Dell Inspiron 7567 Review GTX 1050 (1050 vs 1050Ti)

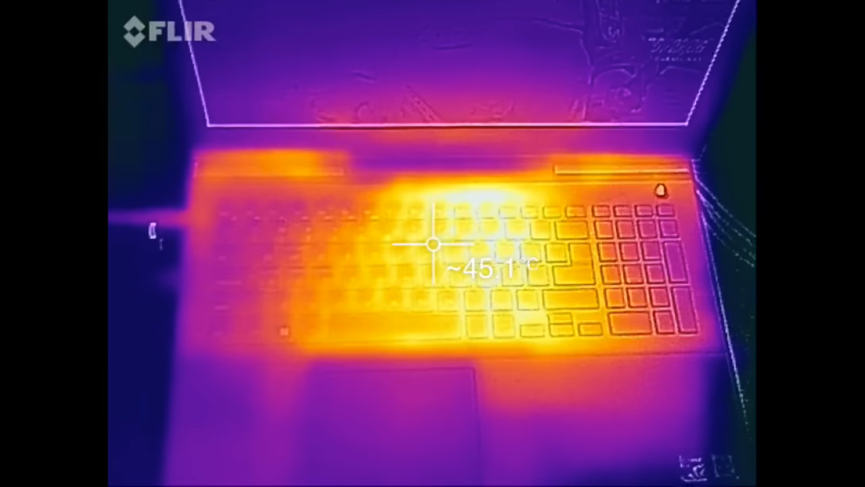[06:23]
Now let's compare it to the GTX 1050 model. Again this is after an hour of gameplay on Overwatch. It is running a little bit cooler about five degrees cooler. The fan noise is actually pretty decent.